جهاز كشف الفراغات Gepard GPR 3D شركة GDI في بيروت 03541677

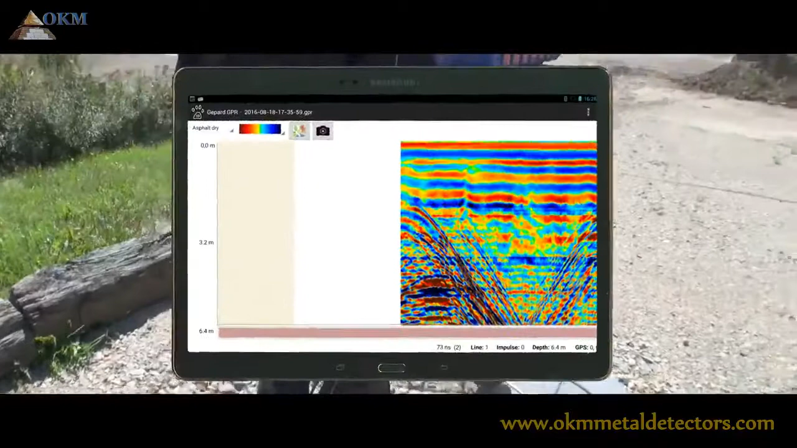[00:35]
Furthermore, the software application is now capable to render recorded data not only in 2D but also 3D graphics.